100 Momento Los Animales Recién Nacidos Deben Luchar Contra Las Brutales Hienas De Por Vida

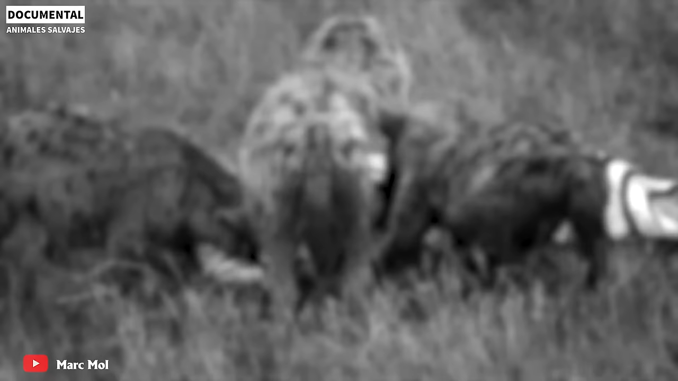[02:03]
Originalmente, una especie que poseía una velocidad excepcional en los pastizales y poderosas patadas, el embarazo inminente hizo imposible huir de los depredadores.
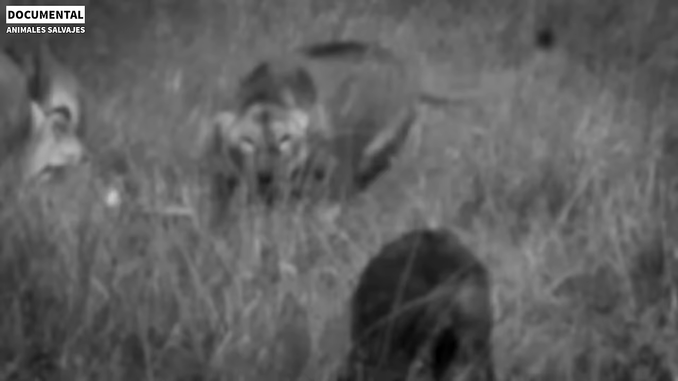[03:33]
Sin embargo, las cosas eran diferentes si las leonas preñadas se encuentran con las hienas.
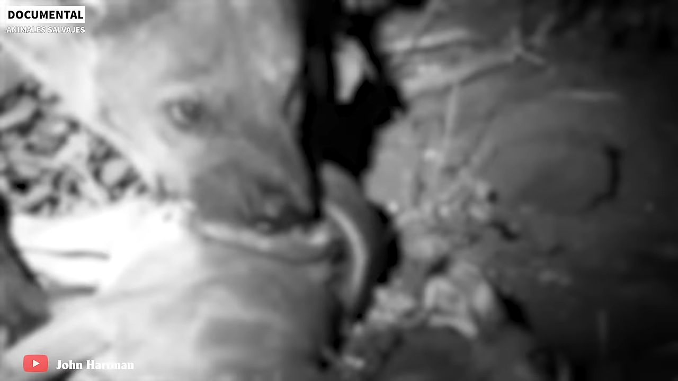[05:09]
La escena tiene lugar de noche con la habilidad de caza desviadada y extremadamente aguda de la hiena, que rápidamente arrebata el impala recién nacido.
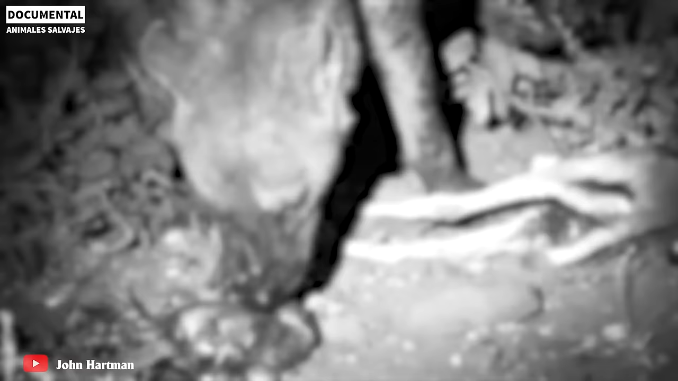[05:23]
El pobre animal acababa de nacer y tuvo que aceptar la muerte.
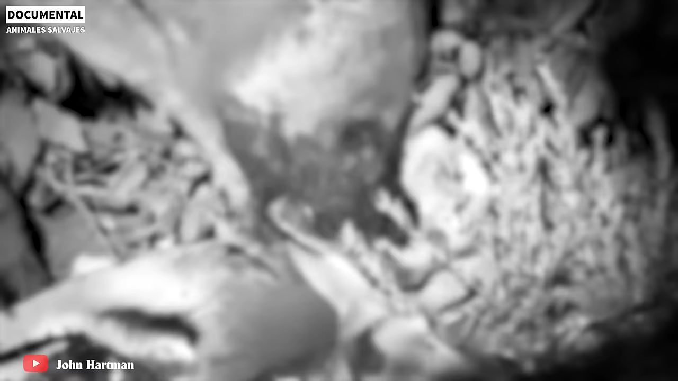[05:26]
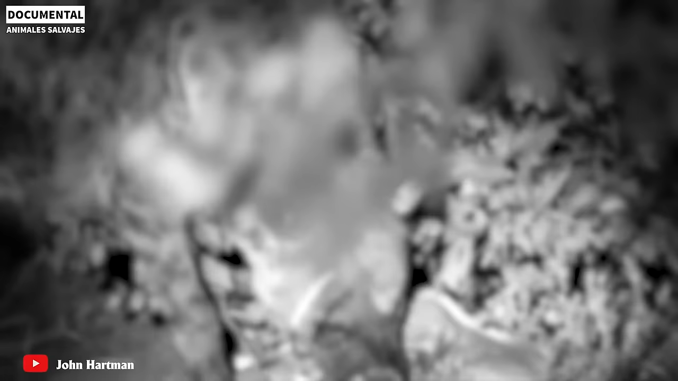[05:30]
Un impala adulto difícilmente puede escapar del ataque de una hiena, y mucho menos un impala recién nacido.
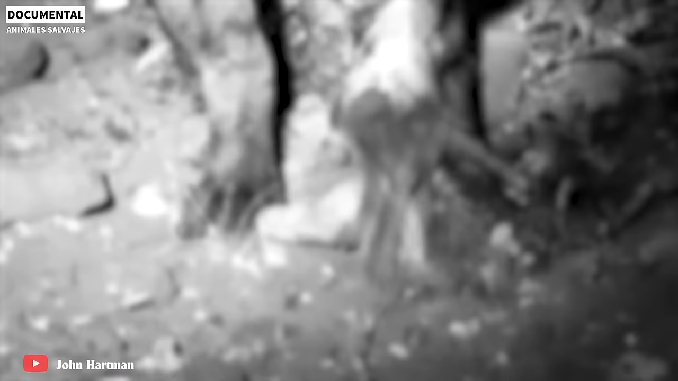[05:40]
Las hienas inteligentes arrebataron a la cebra recién nacida, justo enfrente de la cebra madre. Una hiena ataca a la madre cebra, la otra ataca a sus crías. Esta combinación pronto mató al bebé cebra.
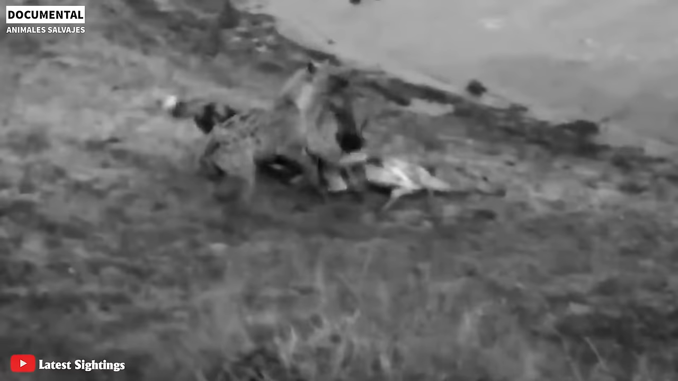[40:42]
La hiena abrió el estómago del impala y sacó un feto completamente formado.
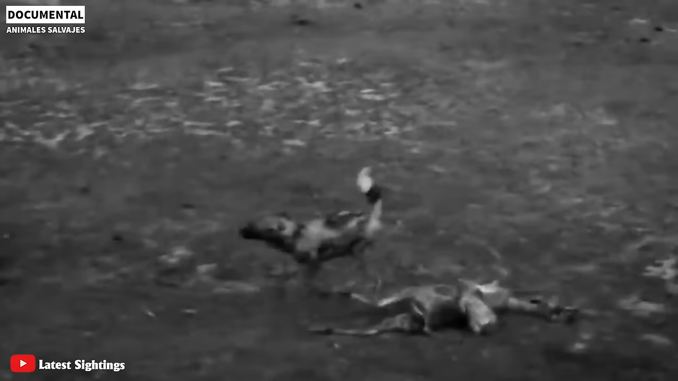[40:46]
El feto de impala fue devorado en cuestión de minutos.
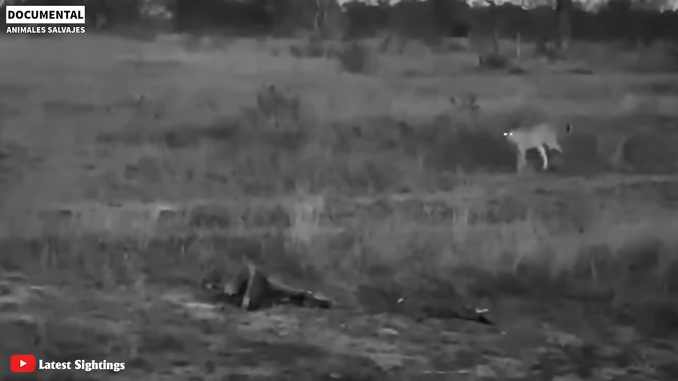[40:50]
Los elefantes distrajeron a los perros salvajes y el leopardo robó al impala arrastrándolo hacia el árbol lejos de cualquier boca hambrienta.
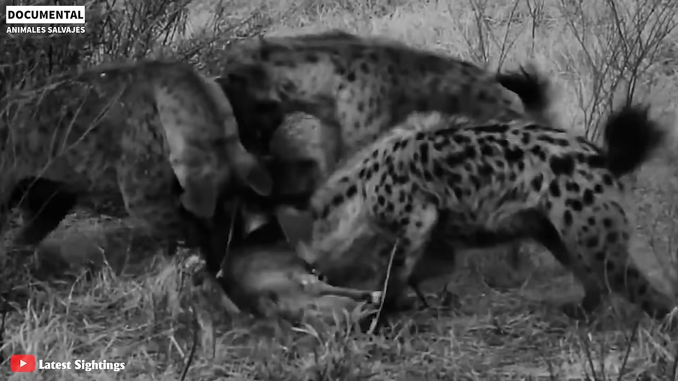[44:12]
Pero al final la comida siguió siendo para el clan de las hienas.
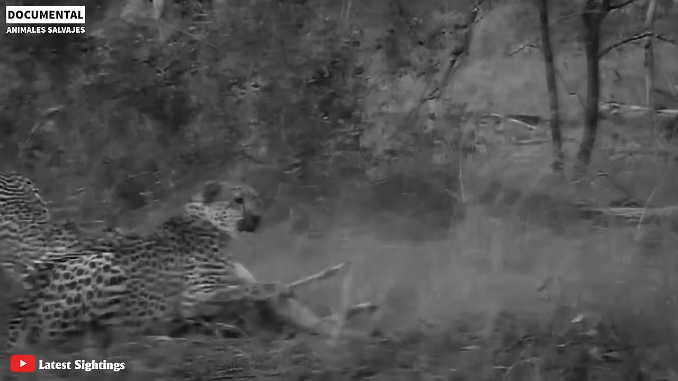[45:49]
los guepardos cazadores de repente comenzaron a perseguir un impala durante unos 200 metros y lograron atraparlo.
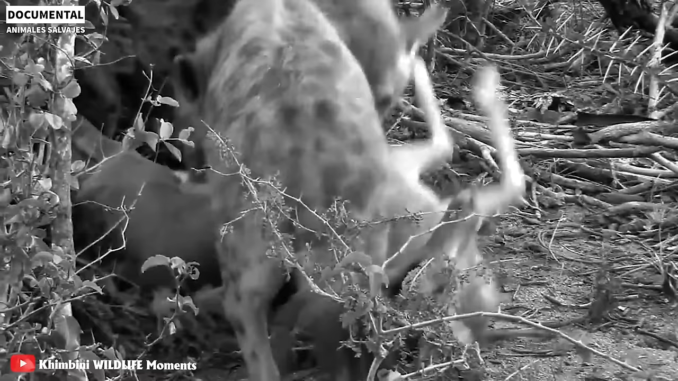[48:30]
El leopardo se vio obligado a irse para dar paso a las hienas.